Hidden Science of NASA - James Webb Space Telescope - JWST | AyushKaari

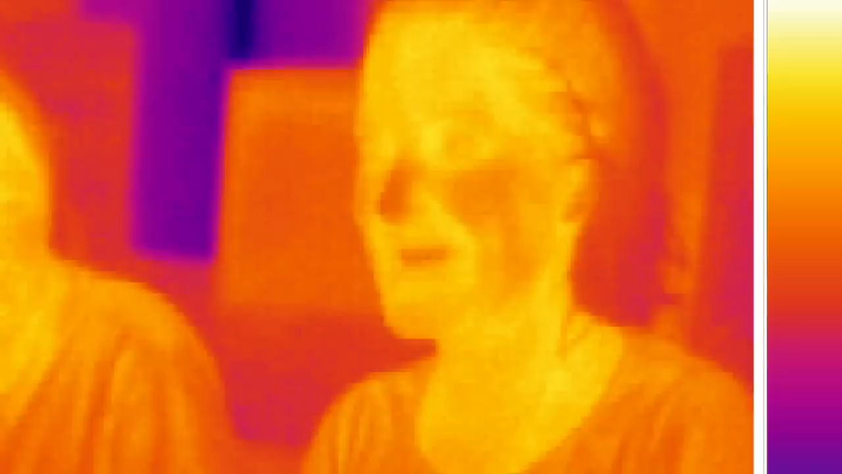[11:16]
infrared ہمیں دکھائی تو نہیں دیتی لیکن اس کا ایک visualization یہ ہے کہ یہ کسی جگہ کا heat signature بتاتی ہیں مطلب اس کے visualization
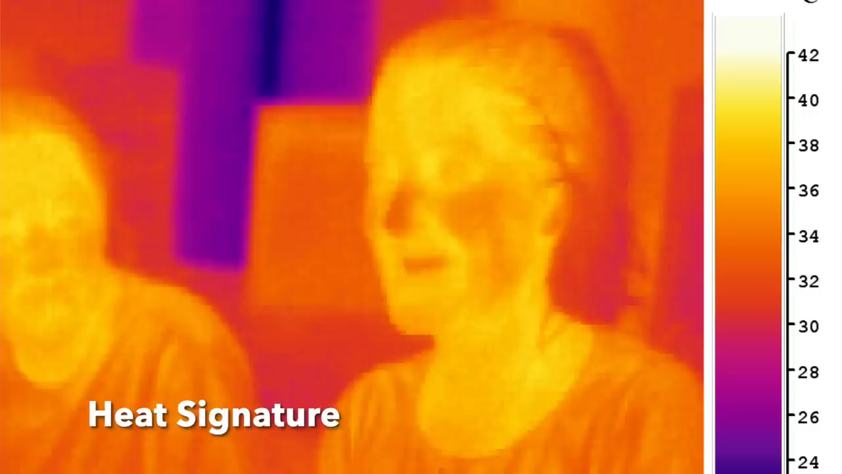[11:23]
سے یہ بات کافی detail میں پتا چل جاتی ہے کہ کوئی چیز کتنی گرم ہے اس
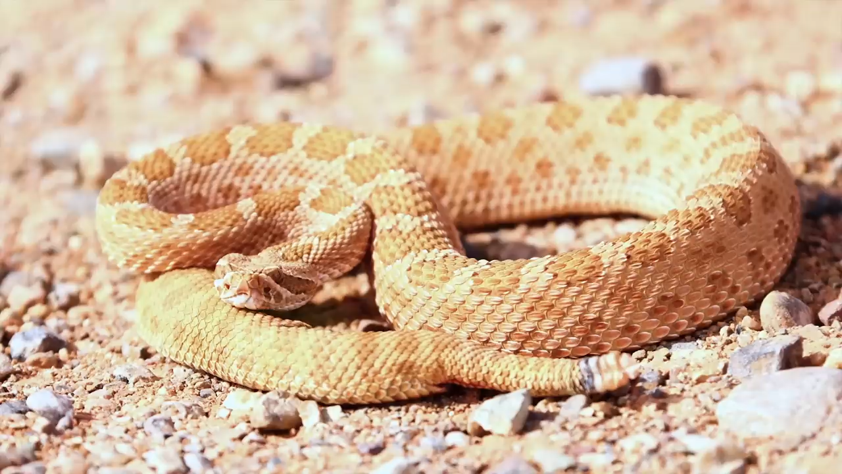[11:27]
لیے سانپ کی ان پرجاتیوں کو اپنے survival میں extra advantage مل جاتا ہے کیونکہ وہ گرمی کے detection سے اپنے
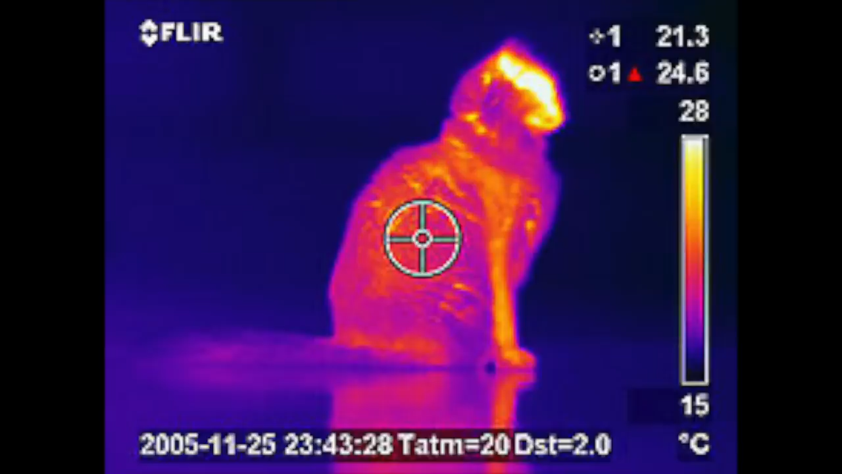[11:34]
On screen: scale top 28°C, scale bottom 15°C
شکار کا اندازہ لگا لیتے ہیں شاید اسی سے inspiration لے کر ہم نے کچھ ایسے
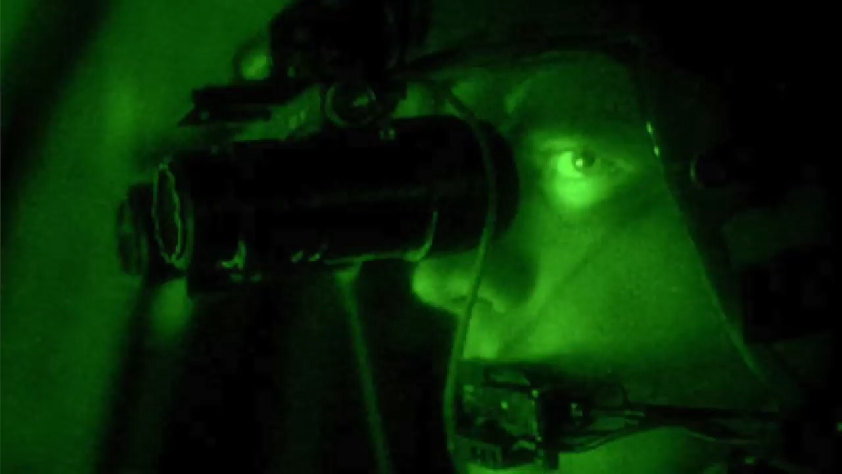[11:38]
اپکرن بنائے جن سے infrared waves کو detect کیا جا سکتا ہے جیسے کی night vision goggles سٹیون
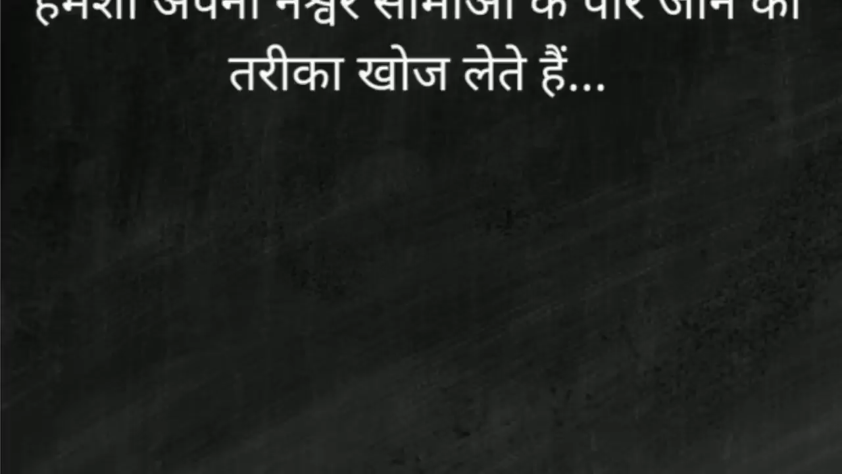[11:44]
آگنگز کی وہ بات یاد کیجئے منشہ اپنے من اور مشینوں کے ذریعے اپنی نشور سیماوں کو پار کر لیتا ہے ان اپکرنوں کے سہارے ہمیں visible range کے پار infrared waves میں یہ universe دکھائی دیتا ہے
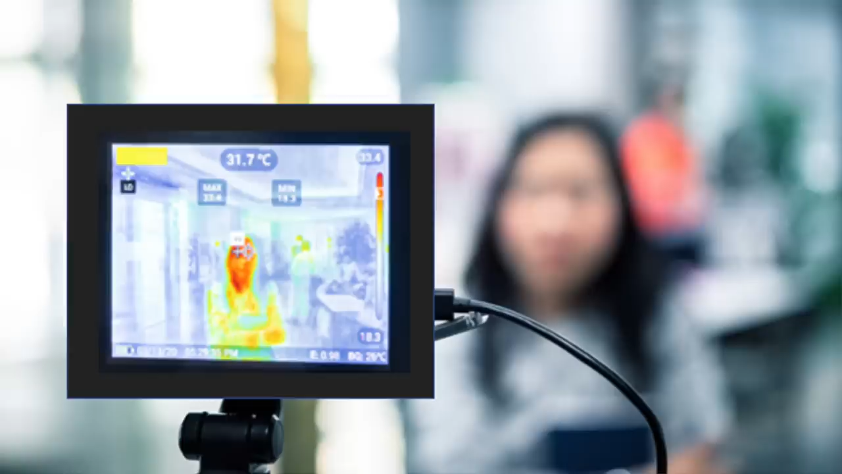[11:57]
On screen: spot 31.7°C
کئی جگہ تاپمان پتا کرنے کے لیے جن heat sensors کا استعمال ہوتا ہے وہ infrared waves ہی بکڑتے ہیں
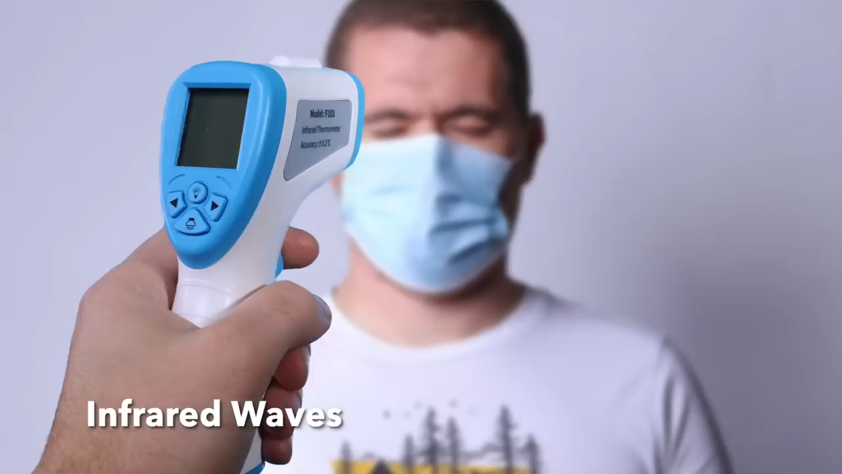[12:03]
کووٹ کے دور میں بخار جانچنے کے لیے اس طرح کے infrared sensors کا بہت استعمال ہوا کئی
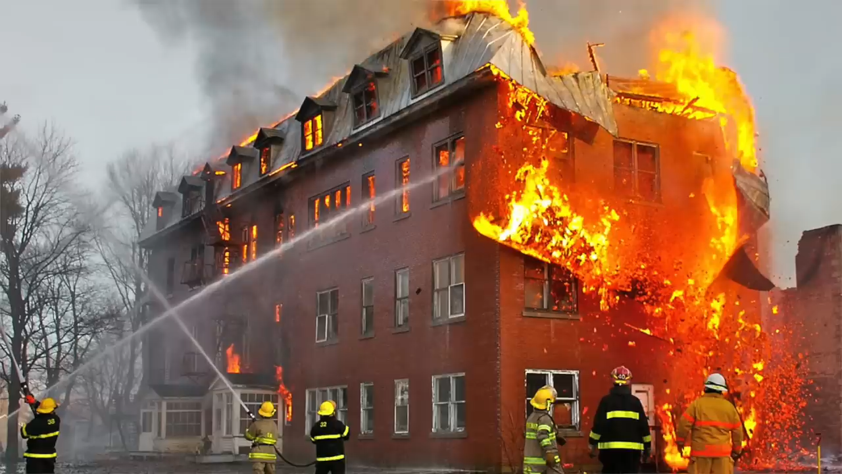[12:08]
جگہوں پر جو fire fighters ہوتے ہیں وہ بھی اس کا استعمال کرتے ہیں جب بڑی بڑی امارتوں میں آگ لگ جاتی ہے تو
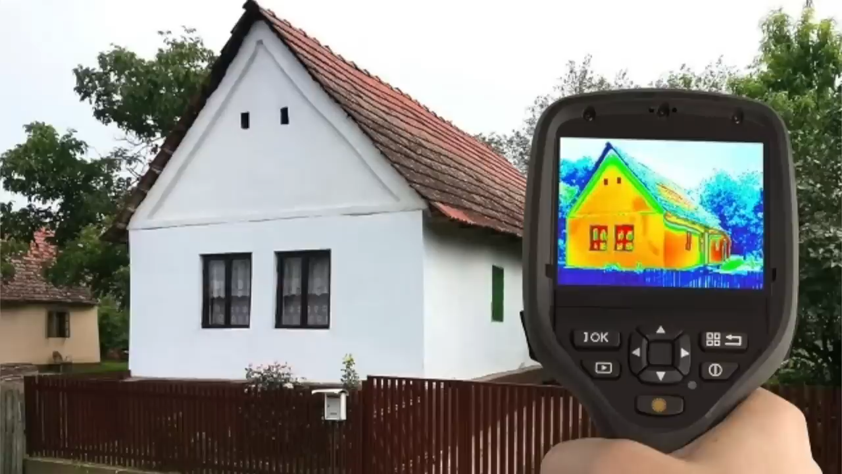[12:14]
infrared waves کی مدد سے بینہ اس building میں داخل ہوئے اس بات کا اندازہ لگ جاتا ہے کہ exactly کس حصے میں آگ لگی ہے لیکن ہم کو تو ابھی universe کو دیکھنے کی اور telescope کی بات